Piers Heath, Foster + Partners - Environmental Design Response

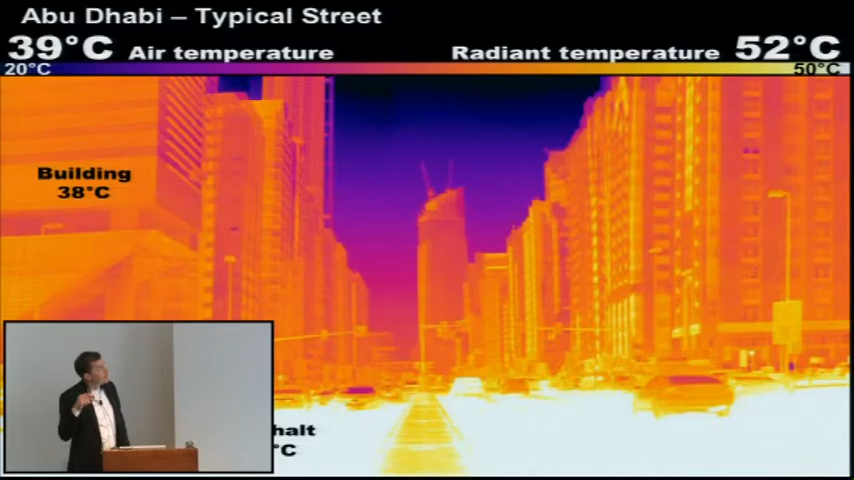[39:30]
On screen: scale top 50°C, scale bottom 20°C
building frontages at 38 asphalt at 57 then flip over to Mazda and do the same thing and this is actually I think in the courtyard
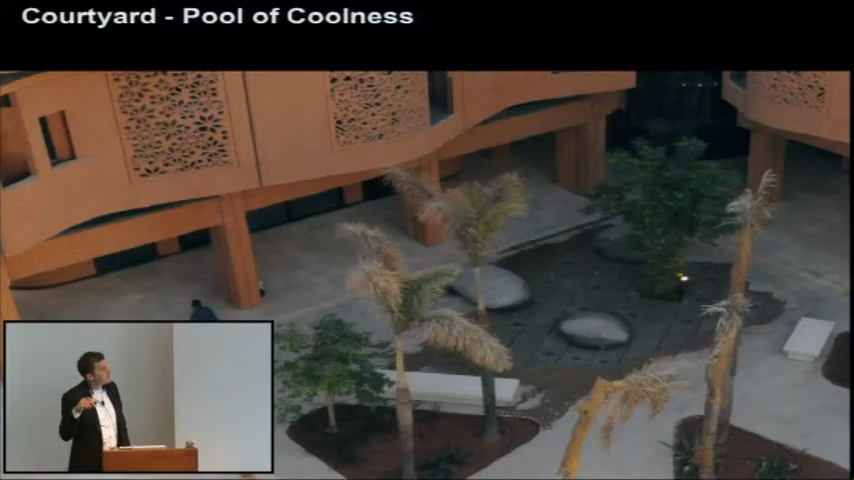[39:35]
just a second
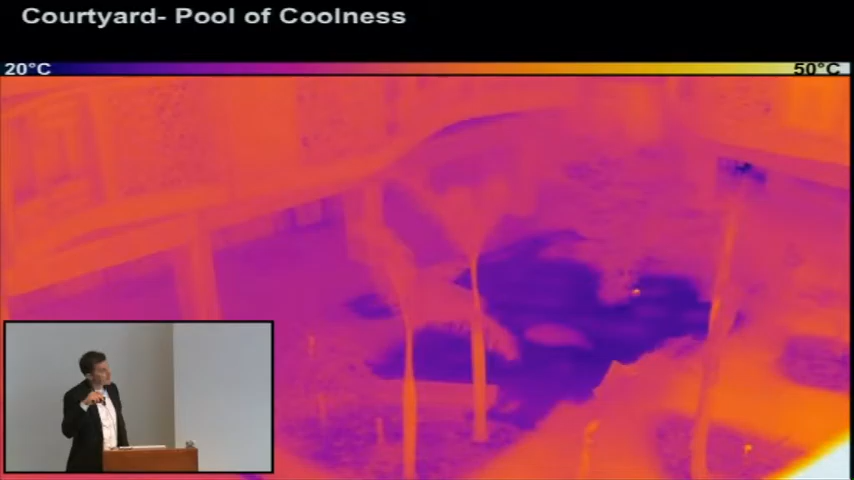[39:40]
On screen: scale top 50°C, scale bottom 20°C
and so similar thing here you've got wet ground at 27 dry ground with shade obviously it's a shading impact I think there's one in a moment with the sun as well but
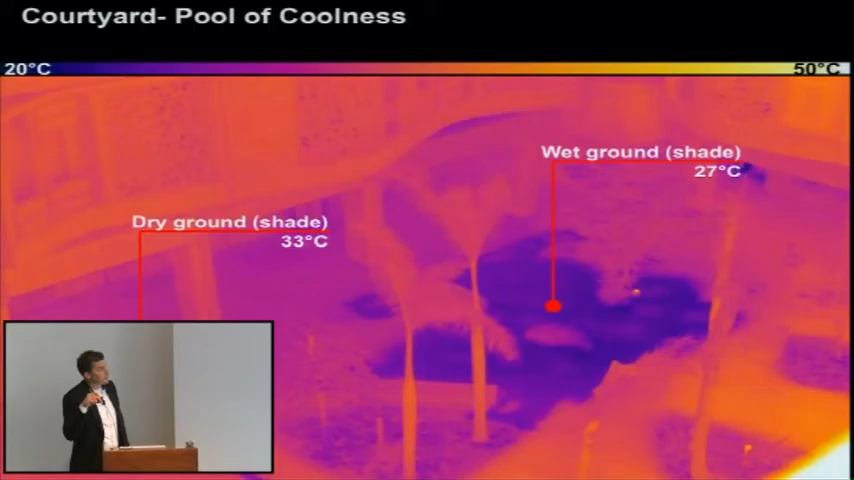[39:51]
On screen: scale top 50°C, scale bottom 20°C
same time of year same time of then here's a parallel study so here's the canyon streets we were talking about so ground surface at 33 so the benefit of the master plan twist if you like at peak season has delivered or peak solar time has delivered such a huge gain that's like 24k between the
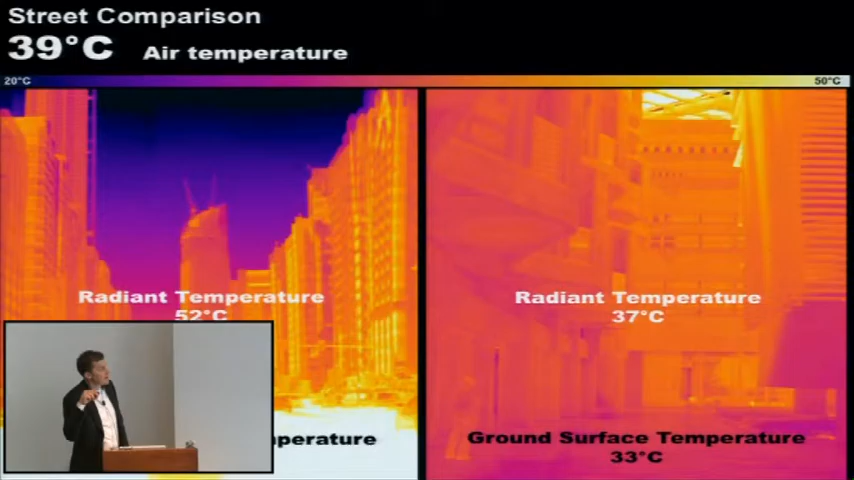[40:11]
On screen: scale top 50°C, scale bottom 20°C
two street surfaces and then an overall radiant temperature within that space that you can measure with a globe thermometer you can see it's a really significant difference so master planning can have a huge impact